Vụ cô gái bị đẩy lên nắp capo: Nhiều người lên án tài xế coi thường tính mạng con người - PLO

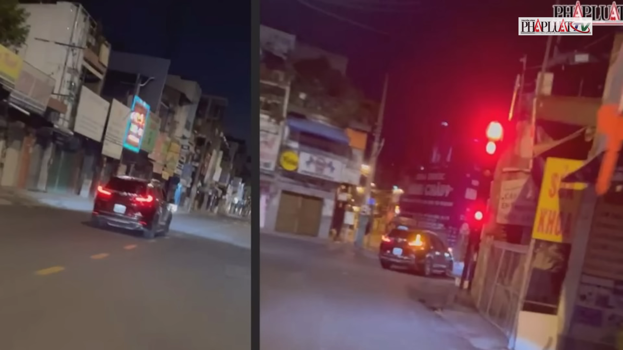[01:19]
Chị V cho biết, khi xe đến khu vực đường Lý Thượng Kiệt, đoạn giao với Lạc Long Quân thì dừng lại. Lúc này chỉ té xuống đường và được người dân xung quanh hỗ trợ đưa vào vệ đường hỏi hang. May mắn vụ việc không khiến chị V bị thương. Sự việc khiến người xem bất xúc.